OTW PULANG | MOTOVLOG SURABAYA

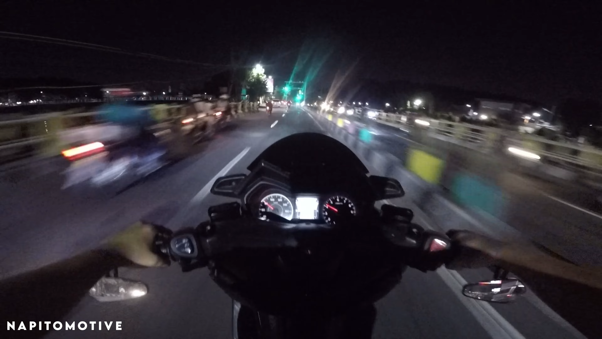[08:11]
lihat sini gak sih? Aduh, lewat nih kayaknya, aku balik kayaknya.